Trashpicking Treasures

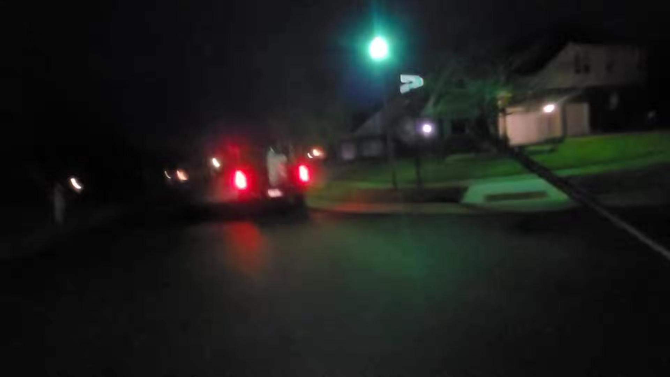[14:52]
This actually appears to be a basketball thing, but there is treadmill parts over there.